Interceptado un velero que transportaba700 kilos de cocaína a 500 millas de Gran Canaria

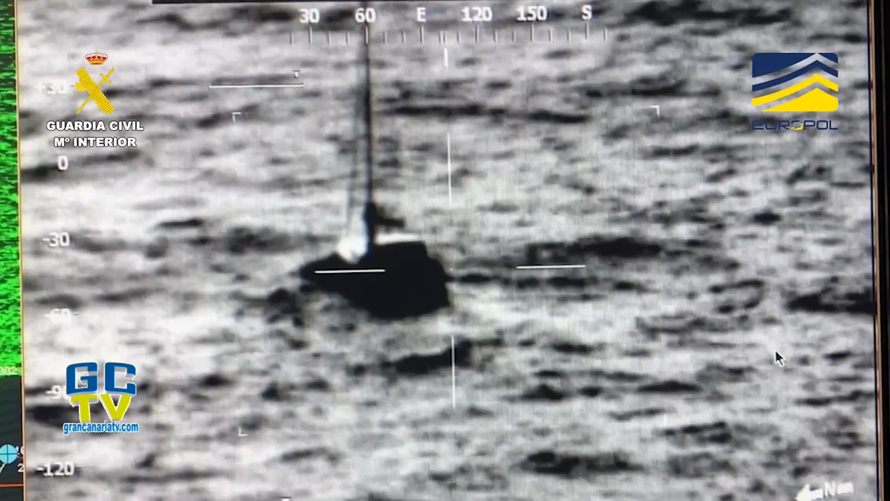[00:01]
Interceptado un velero que transportaba 700 kilos de cocaína con destino a las Islas Canarias.
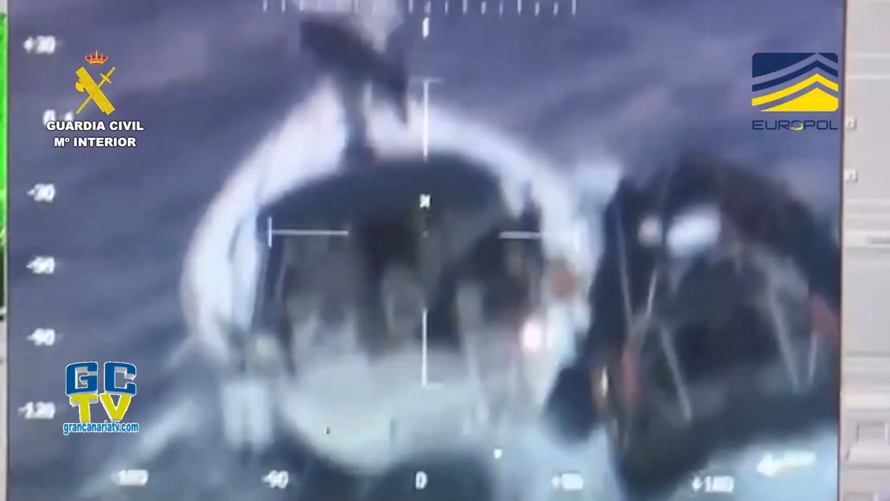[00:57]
centra la misma sobre un velero de bandera polaca llamado Rossio,